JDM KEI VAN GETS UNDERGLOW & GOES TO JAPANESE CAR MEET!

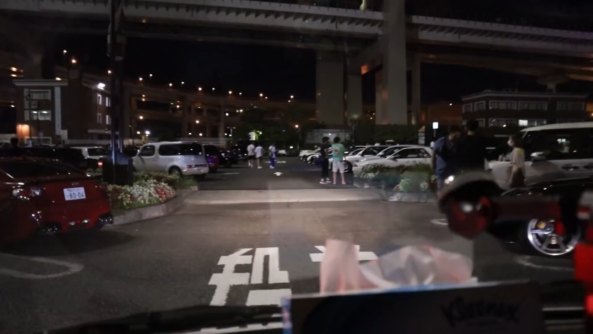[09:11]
Friday night, yeah. Definitely not. Nice. Look at all the RX-7s lined up.